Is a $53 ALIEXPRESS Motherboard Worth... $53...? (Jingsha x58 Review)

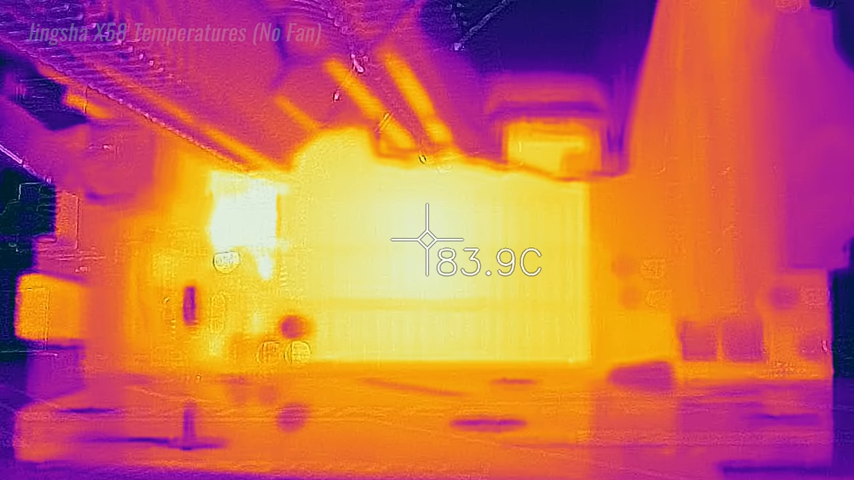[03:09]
On screen: spot 83.9°C
However, there is some good news to that, and that is if you put a fan over this Northbridge heatsink and your VRM heatsink,
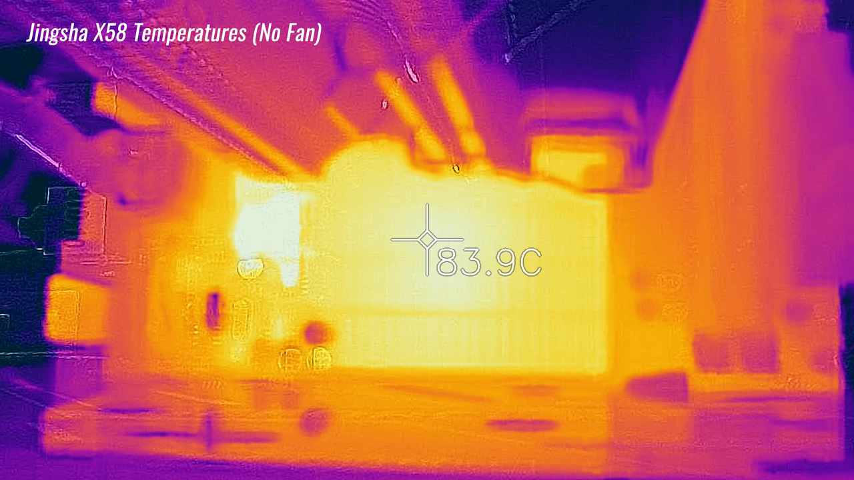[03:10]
On screen: spot 83.9°C
you can drop temperatures drastically down,
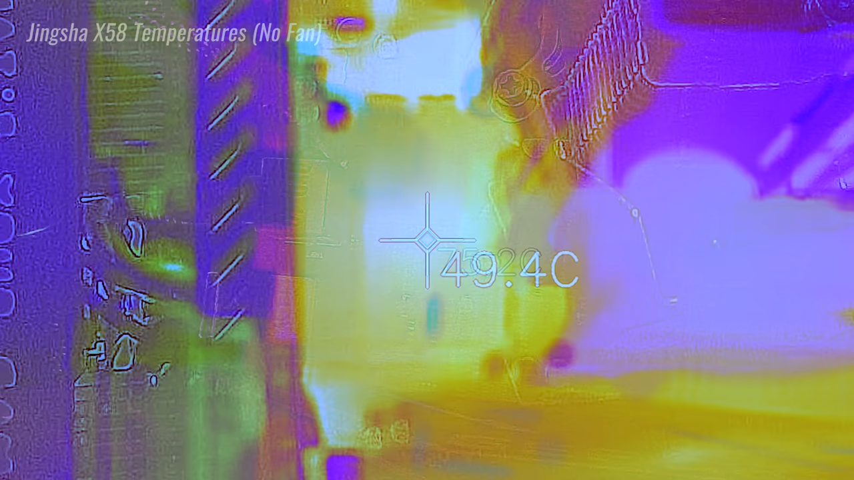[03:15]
On screen: spot 49.4°C
74 degrees it then became,
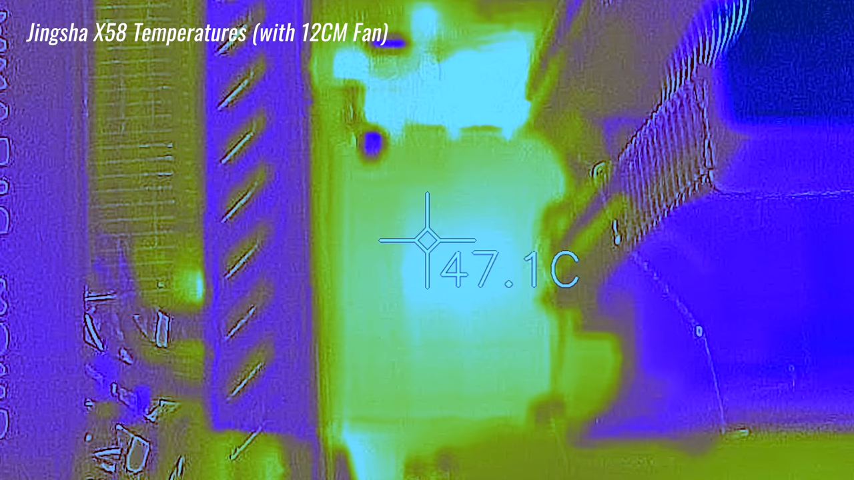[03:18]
On screen: spot 47.1°C
and then it also 57 degrees and 49 degrees,
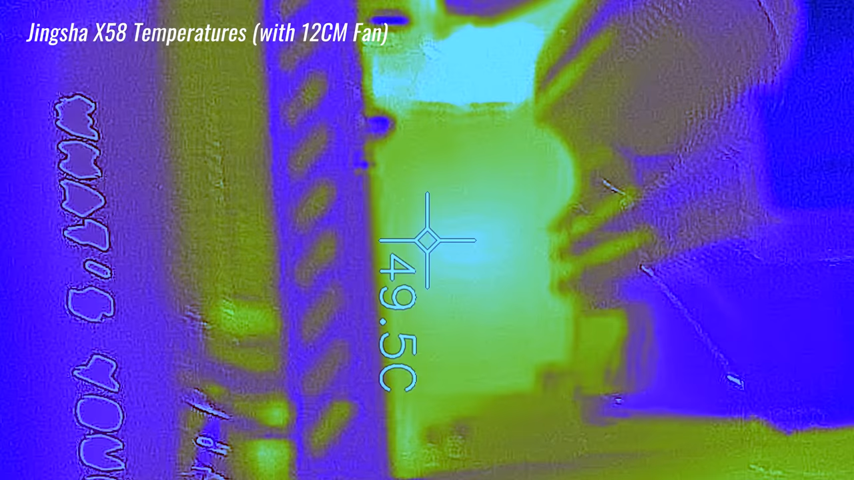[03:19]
On screen: spot 49.5°C
respectively, over VRM and then VRM heatsink.